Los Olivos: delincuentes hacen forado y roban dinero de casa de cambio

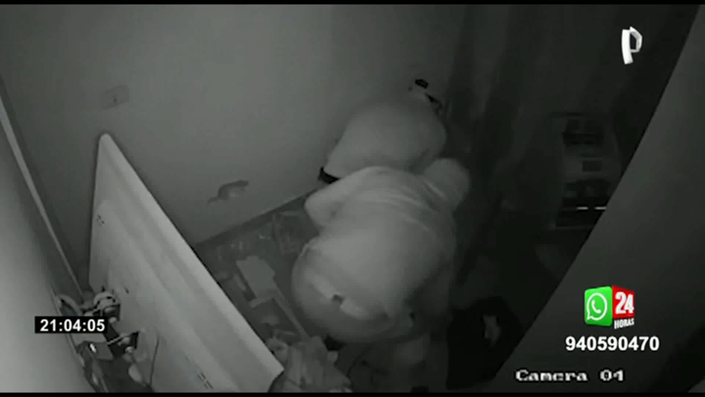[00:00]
Observe con atención estas imágenes. Los sujetos que aparecen en pantalla con herramientas en el suelo no son obreros de construcción ni están realizando
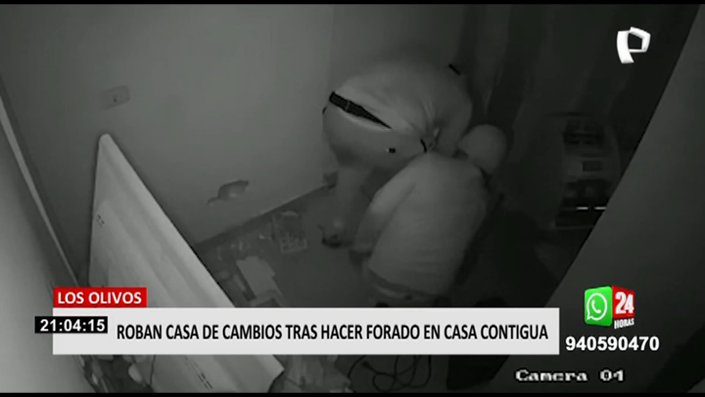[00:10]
una reparación en este inmueble en Los Olivos. Se trata de delincuentes dentro de una casa de cambio rompiendo el piso del local donde el dueño tenía guardada una importante cantidad de dinero.